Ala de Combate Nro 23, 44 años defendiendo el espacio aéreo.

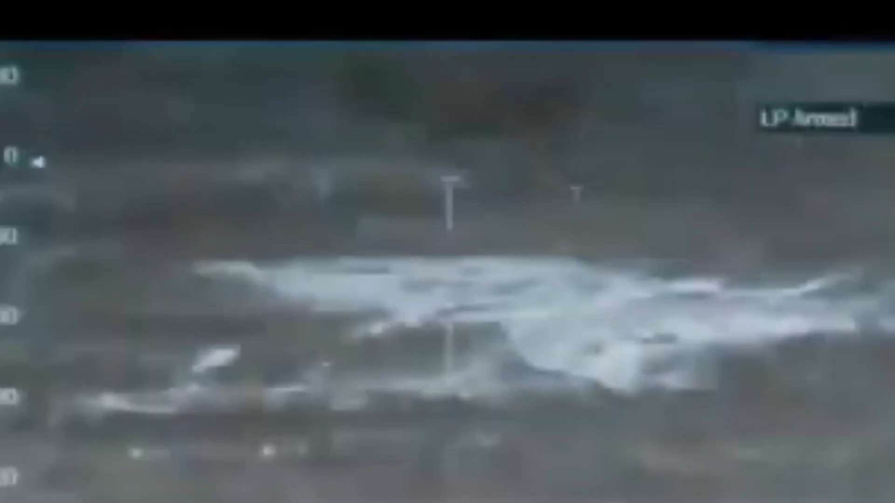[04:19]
ambas explotando junto con un plan,
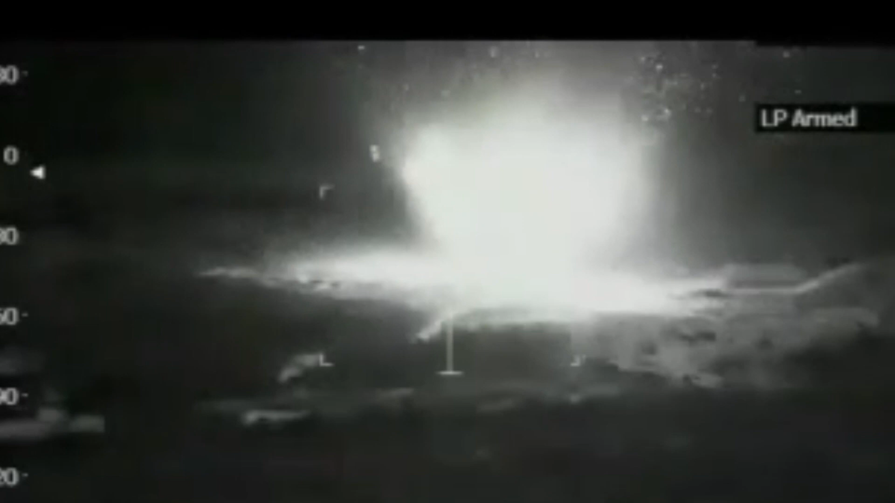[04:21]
rompiendo un récord de lanzamiento a gran altura el 8 de agosto del 2010.
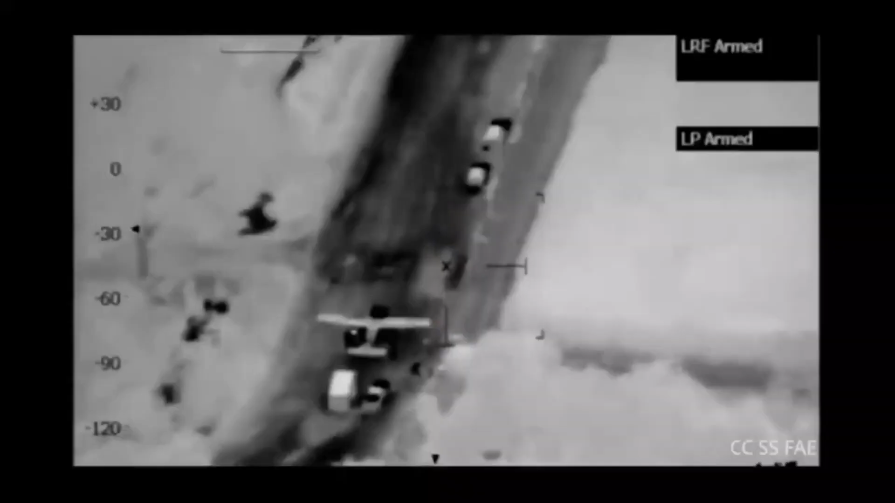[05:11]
como la identificación de pistas ilegales y no controladas involucradas con el narcotráfico,
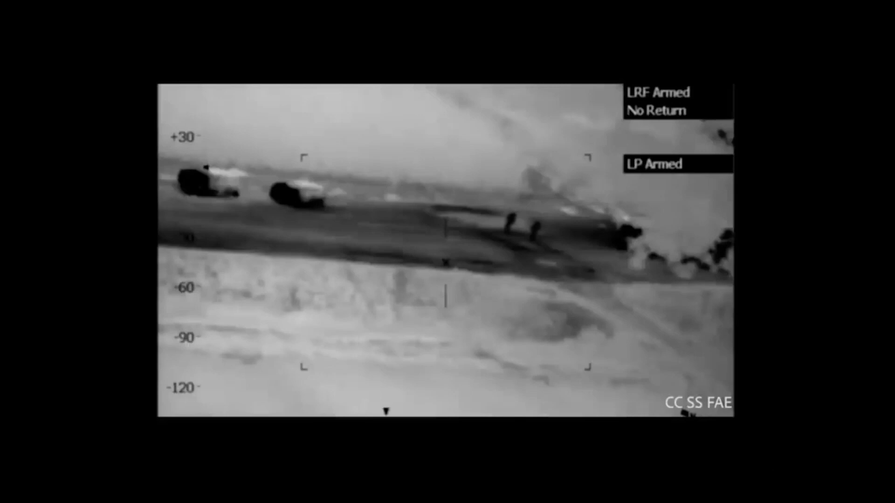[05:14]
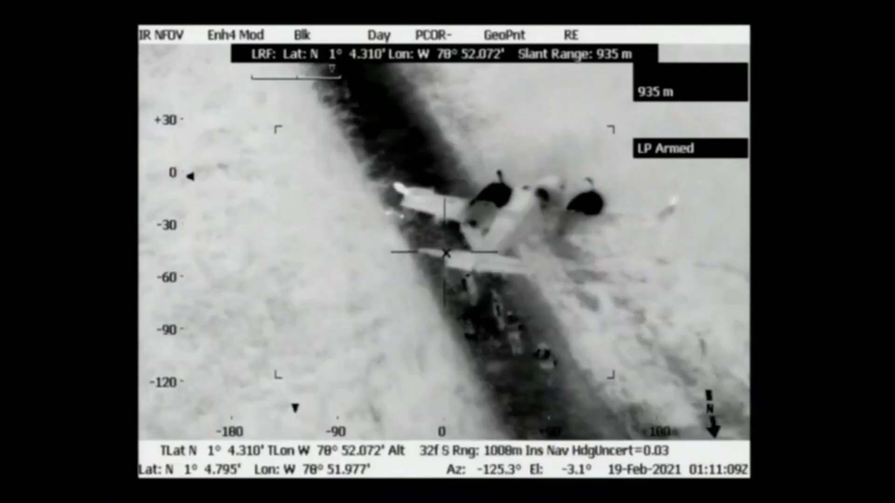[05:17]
así como la captura de personas y armamento dedicado al crimen organizado,